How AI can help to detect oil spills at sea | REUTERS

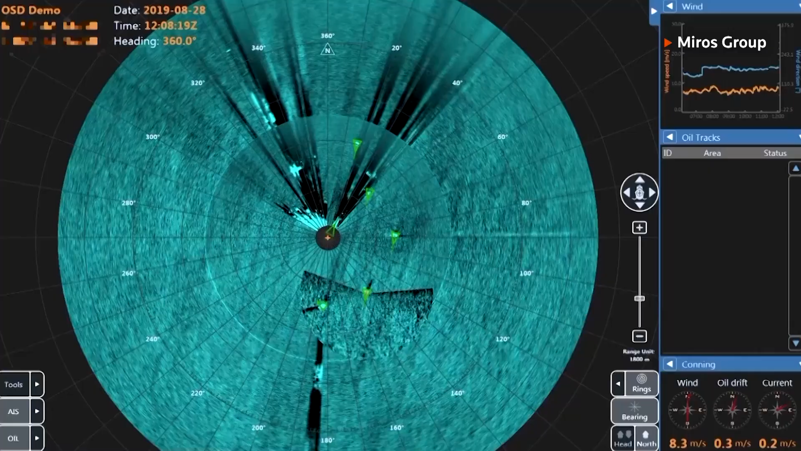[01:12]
When oil hits the surface, the ripples normally caused by wind are calmed and the area becomes flat.
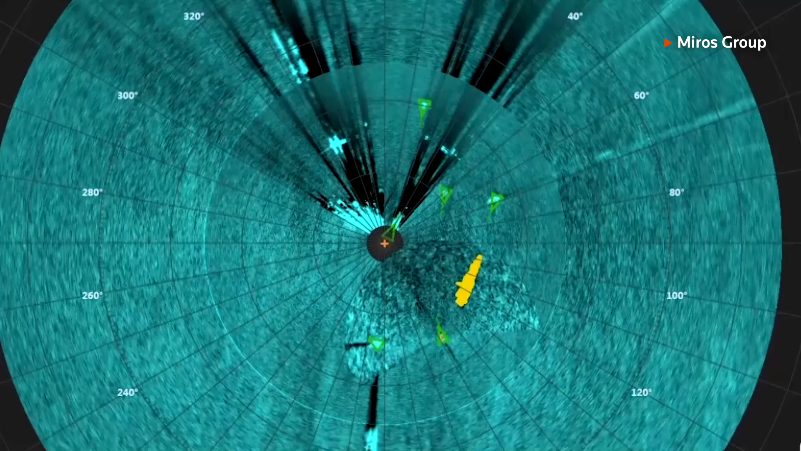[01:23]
MIROS says it can detect that flat area and use analytics on top to assess the damage and extent of a spill. Yeah, I would say the very latest technology we are using is our latest release called the Predictify.